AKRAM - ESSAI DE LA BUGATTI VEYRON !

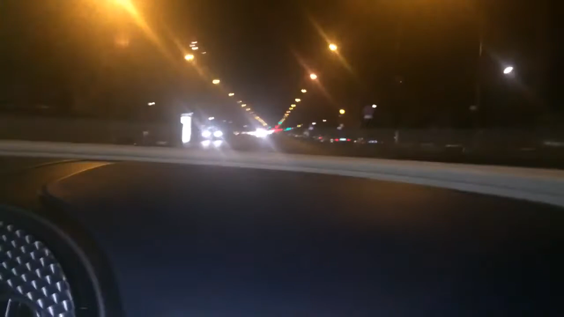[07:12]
je vais fermer la vide pour que ça vous entendiez bien les turbos et malgré qu'on n'est
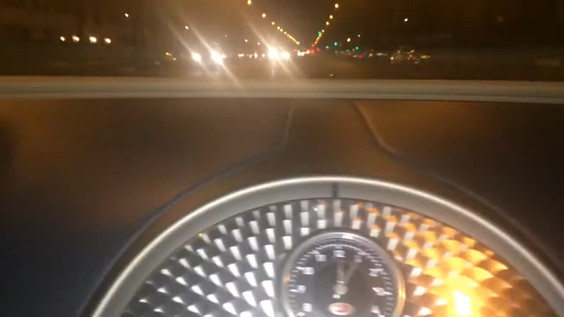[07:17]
pas une vitesse on n'est pas une vitesse très élevée on a une vitesse normale mais les turbos écoute bien
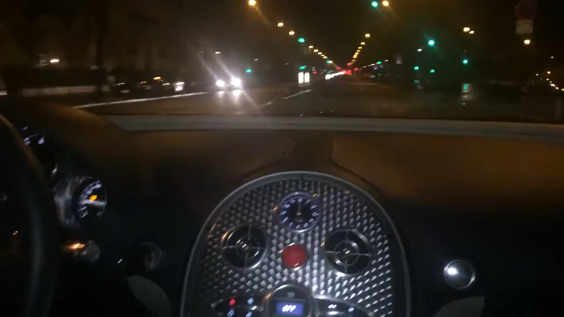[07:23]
tu vois là j'ai pas dépassé le 80 soit pour être exact ouais même pas même pas j'en étais j'étais vraiment